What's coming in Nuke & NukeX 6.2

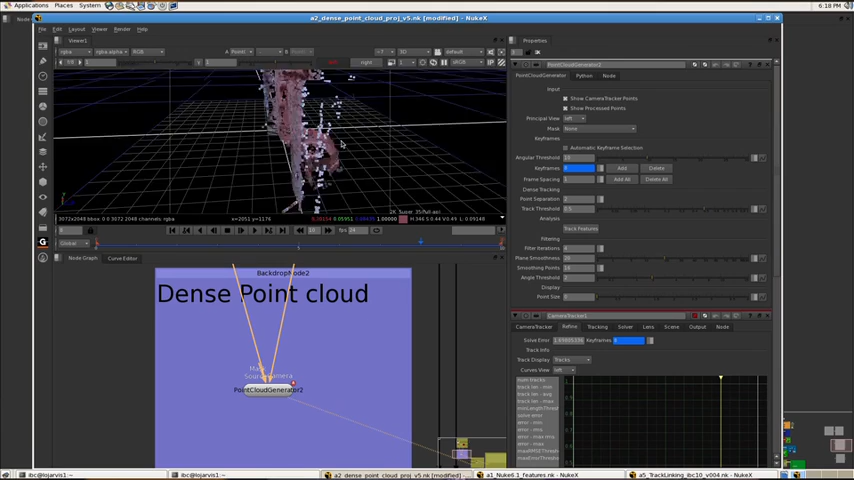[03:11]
So you can see now that's clearly a fountain and it's easy to identify what it is. So it gives you a bit of reference so you can easily place your things in 3D around that.